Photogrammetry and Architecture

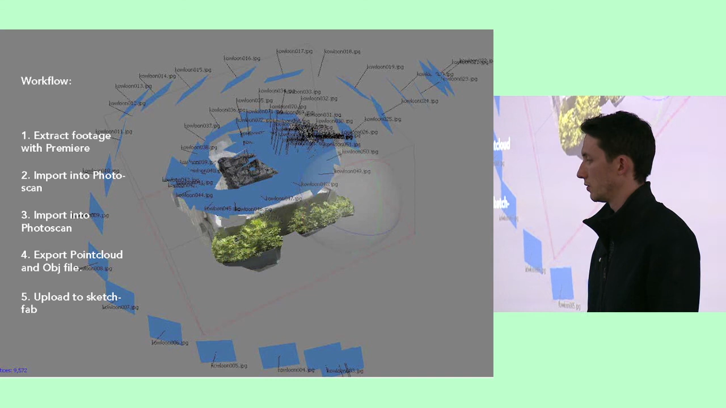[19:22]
uh input of images and it kind of uh creates
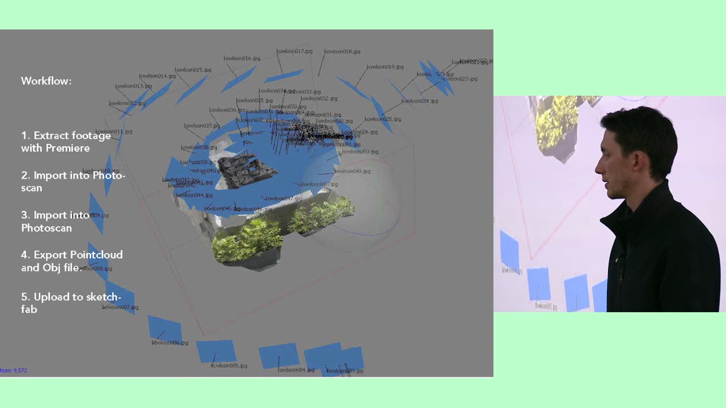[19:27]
this this model you can see here it's not quite working
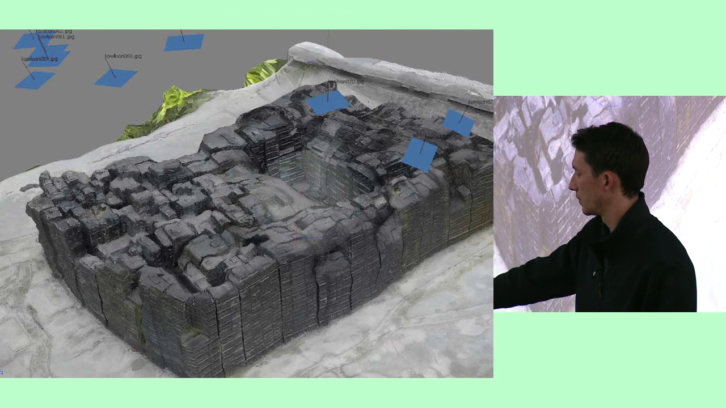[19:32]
but um you know as a as a initial stab it it was quite quite good I've also got a video of um the M32 DIY
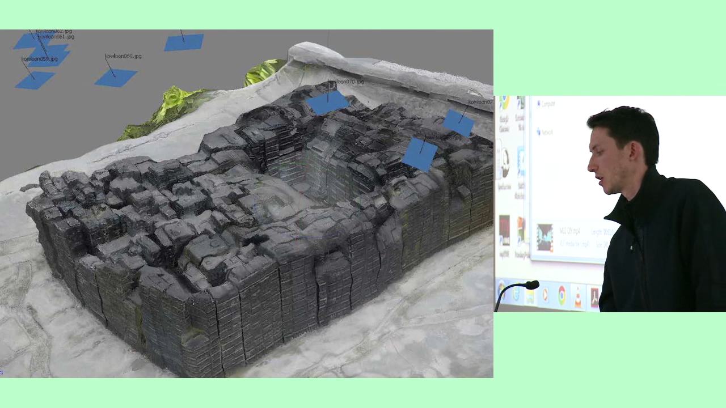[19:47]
res but it was it was still quite interesting
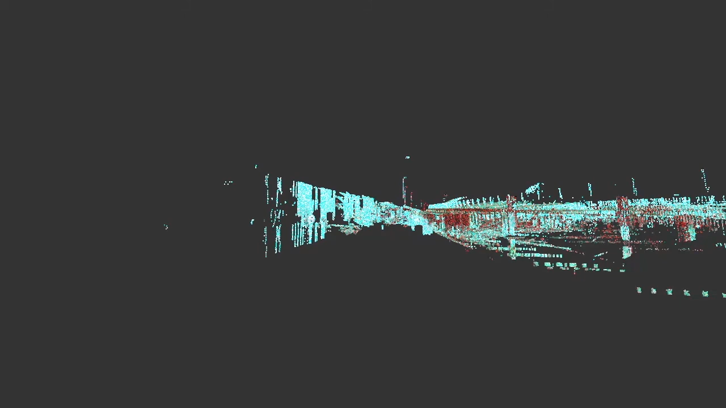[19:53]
this being the more expensive video as well uh scanner as well
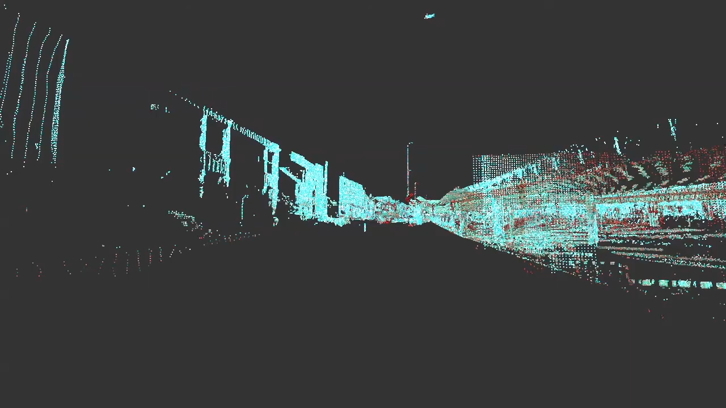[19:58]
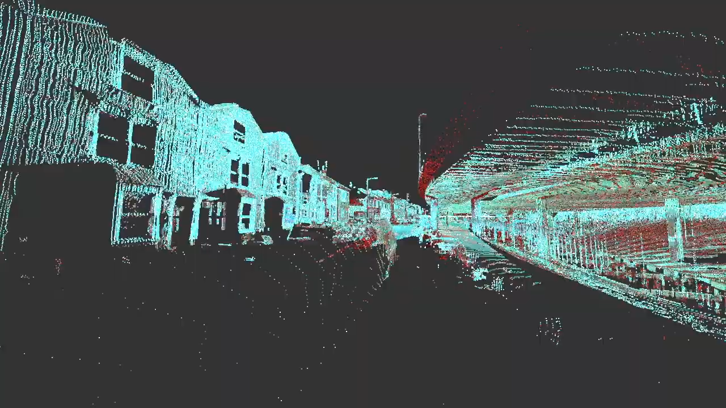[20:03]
so for some reason the the the scan came out green um but it was still
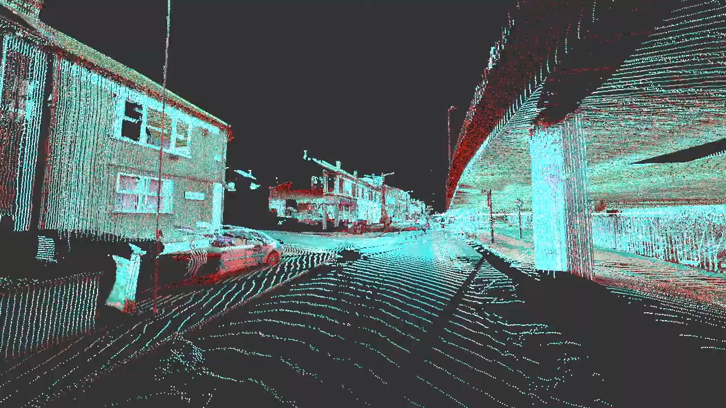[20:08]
had all the all the kind of geometry and all the space but
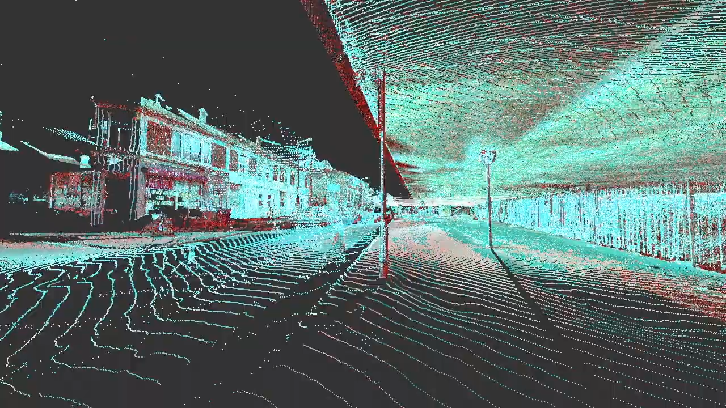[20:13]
that's that's just been developed over time um originally it was just uh
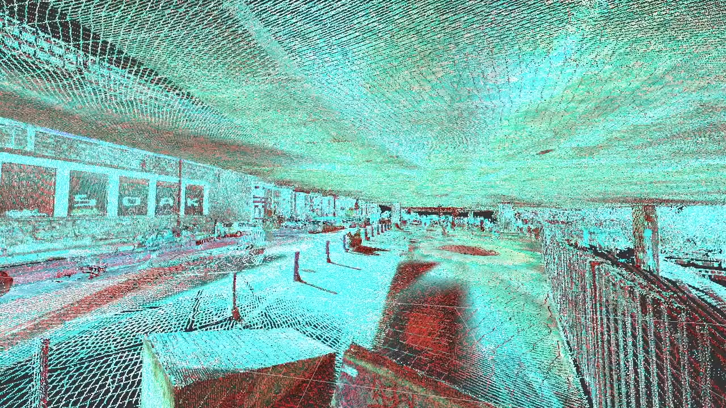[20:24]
regeneration um and you can see there's
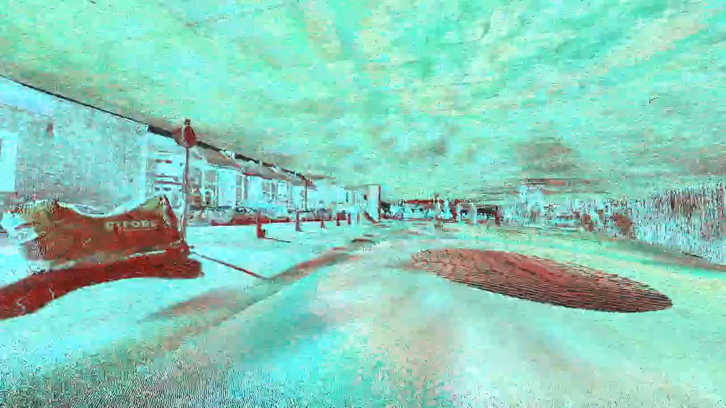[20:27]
and there's you just get all the detail in there
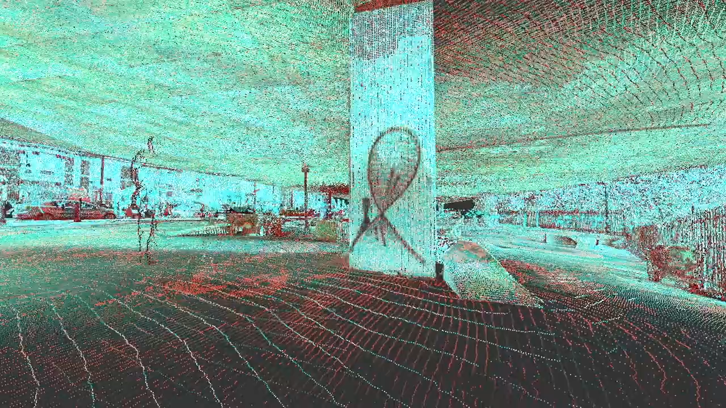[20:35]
think the skaters were a bit unsure about what the hell we were doing but
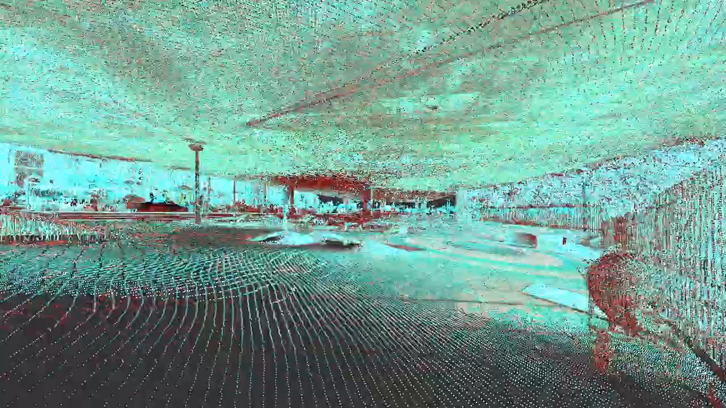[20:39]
um yeah you can see all the little ramps and things